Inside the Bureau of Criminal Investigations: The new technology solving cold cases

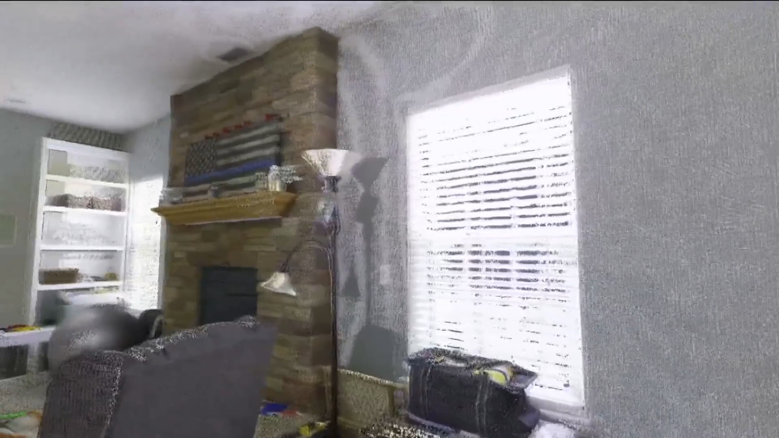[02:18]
Take a look at this 3D video, much more detailed than a regular crime scene photo and a real feel for a scene.
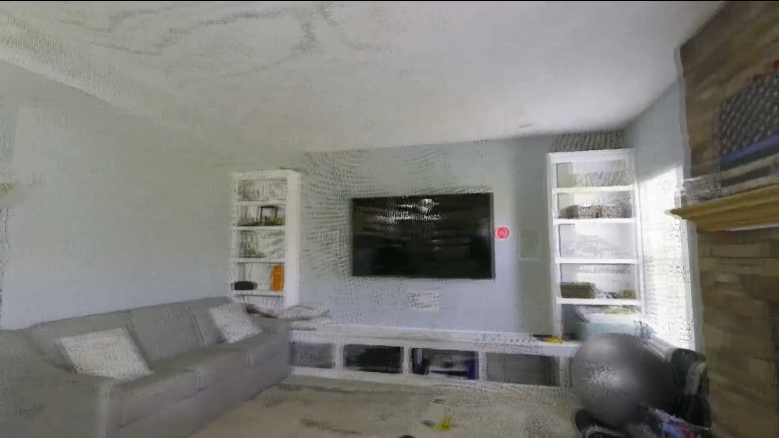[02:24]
Like if you knew where a witness was standing or where your victim was standing,
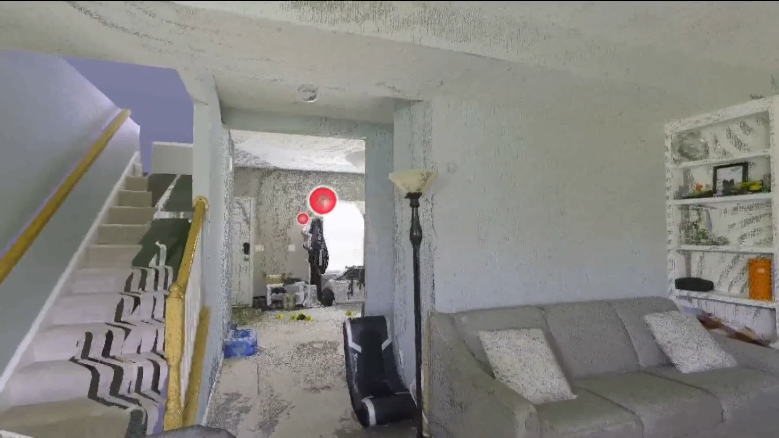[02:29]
you could scan that area and that way you could show the jury or the investigators exactly what the witness or the victim could see at the time of when that incident took place.